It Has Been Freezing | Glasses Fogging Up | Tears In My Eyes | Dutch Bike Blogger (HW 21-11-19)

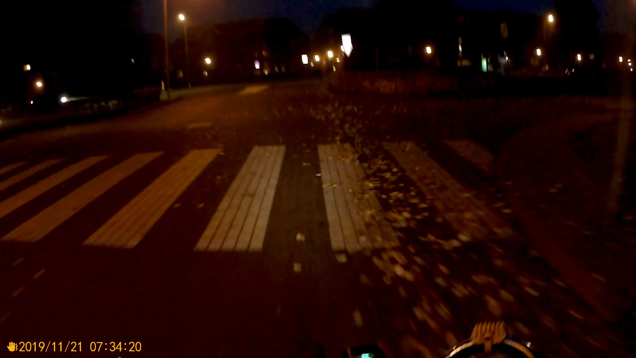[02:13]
Let's stop for that car, because it's not going to happen that I'm going to get by there.
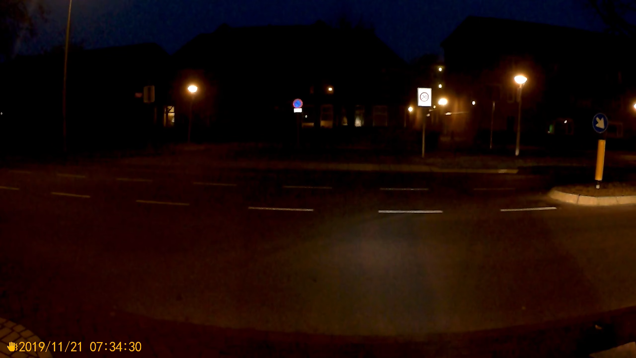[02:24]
Stop for the rest and go.
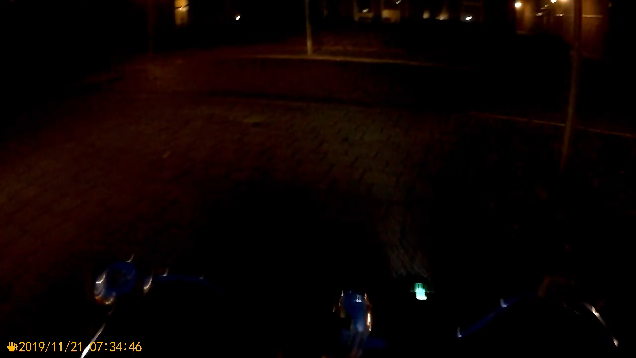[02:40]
Well, some cars difficult to guess their speed. Somebody is scratching or trying to get rid of the ice on his front windscreen.
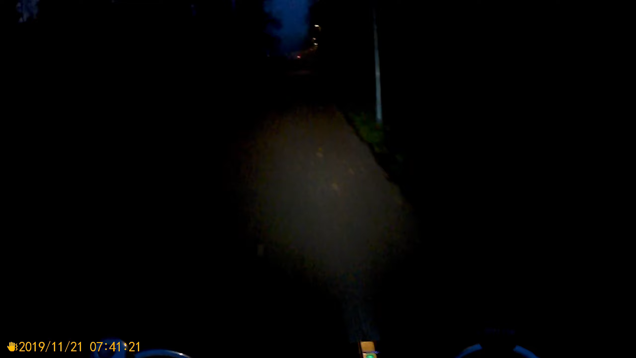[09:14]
Toen we rijden. Cemetery, a burial place. Crematorium.
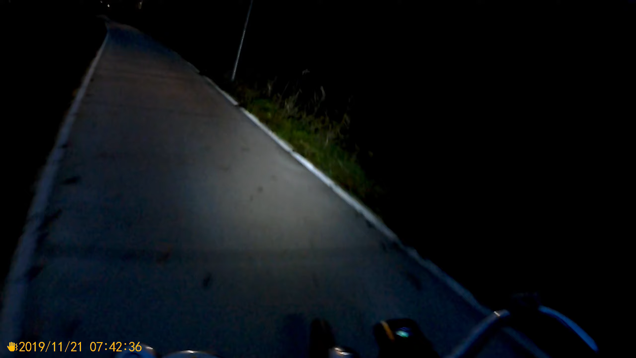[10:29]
Looks like the bike in front of me has lights. Nope.
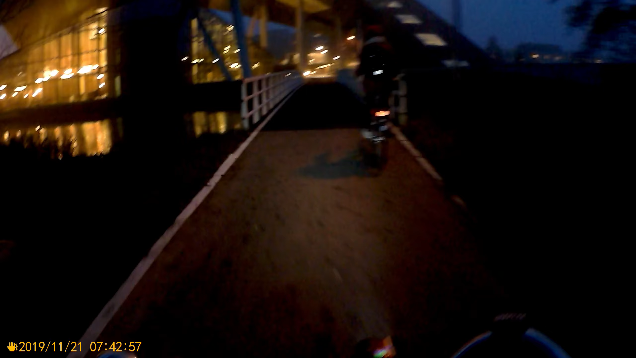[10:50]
Goed zichtbaar.
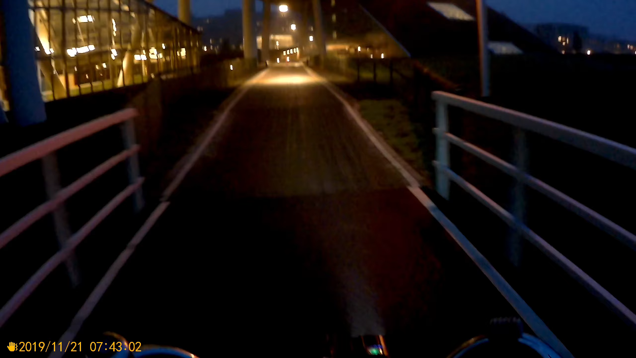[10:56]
Totally no lights on the bike.
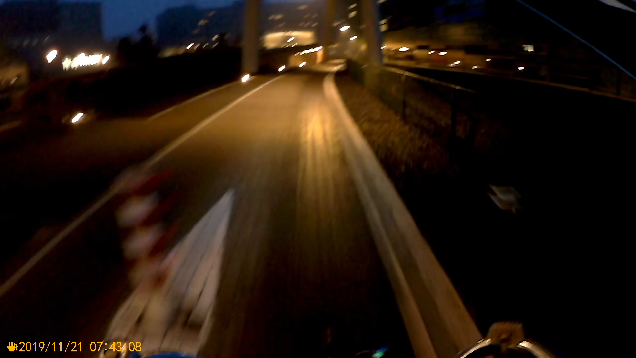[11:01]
And what you saw was the red thing was my bike light in the reflector of the bike in front of me. The thing on the backpack was, well, also lit by me.